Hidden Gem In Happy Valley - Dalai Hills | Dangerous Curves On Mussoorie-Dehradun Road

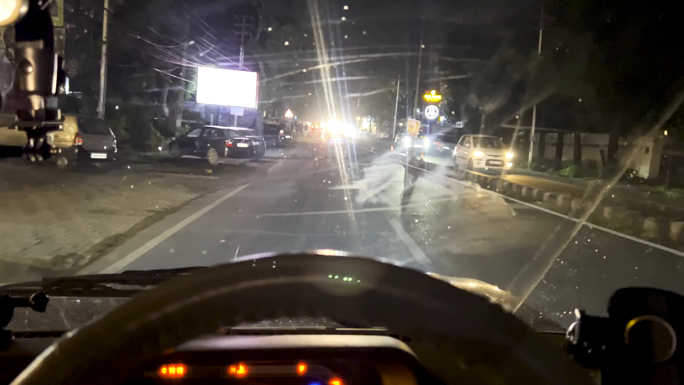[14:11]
तो जी हलकेल की बारिश तो continuously हो ही रही है और मुझे लग रहा है कि यहां तो ठीक है अच्छा लग रहा है मौसम भी अच्छा हो गया लेकिन अगर मैं पहाडों पे जादा उपर जाओंगा
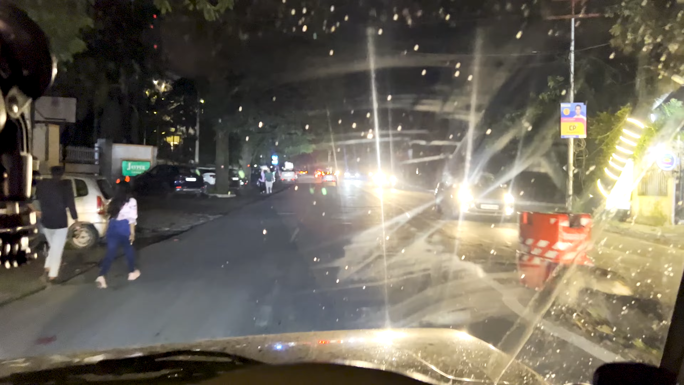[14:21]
तो फिर हो जाएगी प्रॉब्लम समझ रहे हो ना प्रॉबिलिटी जादा हो जाती ह है एस कंपेर टू जब सूखा होता है कोई बारिश